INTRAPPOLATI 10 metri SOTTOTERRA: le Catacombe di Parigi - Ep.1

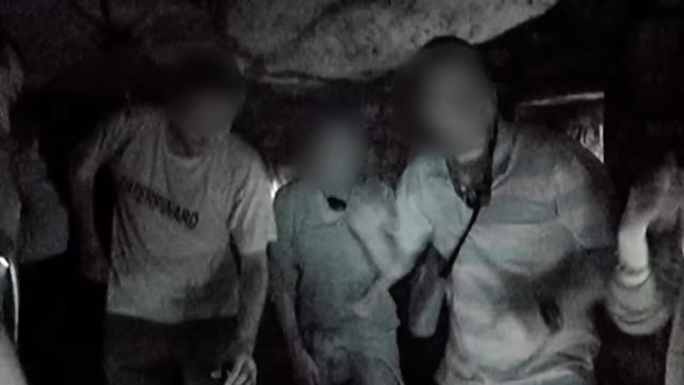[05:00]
Fino addirittura a rave sotterranei illegali immersi tra gli scheletri.